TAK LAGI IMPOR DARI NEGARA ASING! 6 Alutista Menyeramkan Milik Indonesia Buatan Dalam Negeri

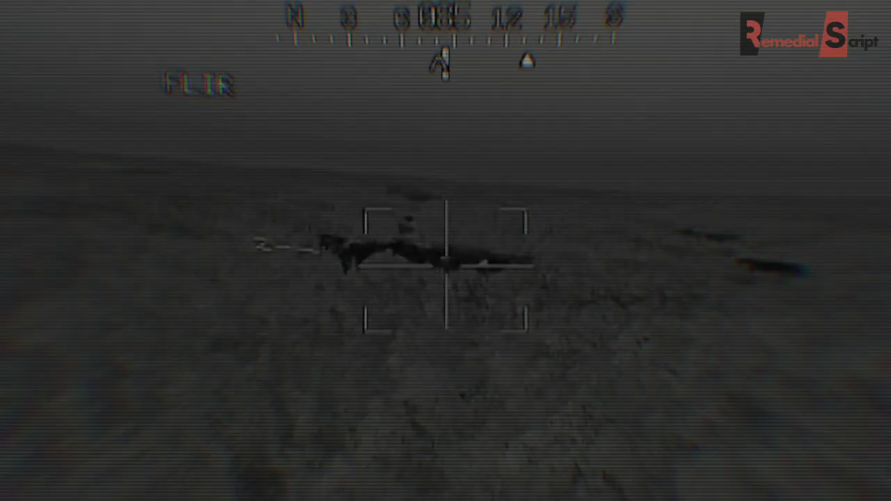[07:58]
seperti radar Longbow dan MT-ADS yang bisa mendeteksi serangan dari lawan sejauh 10 km.